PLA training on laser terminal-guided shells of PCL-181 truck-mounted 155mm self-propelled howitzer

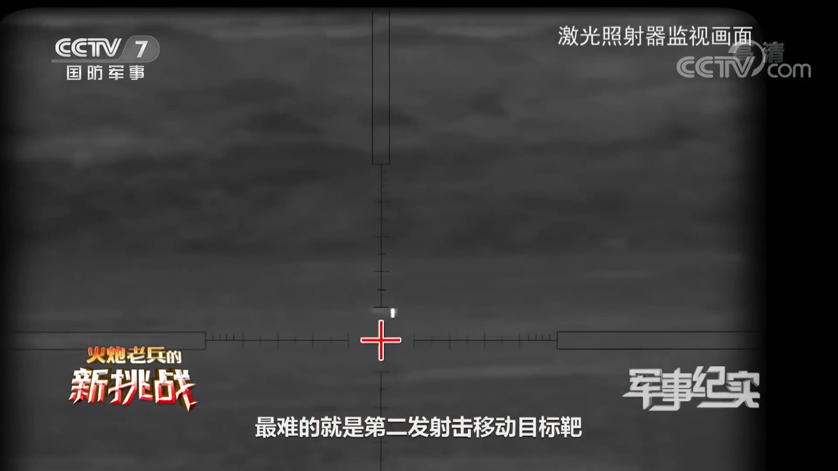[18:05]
Because this car appeared and disappeared unexpectedly.
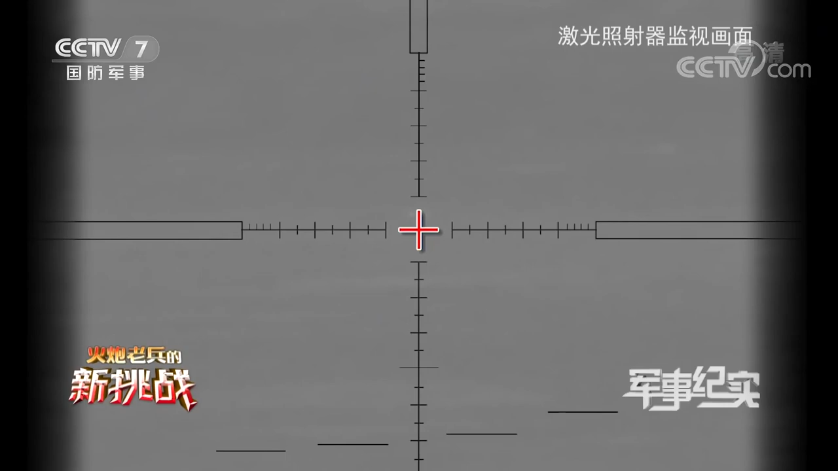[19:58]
I can no longer see the location, but a light spot. I only know that the lights are in the front of the car.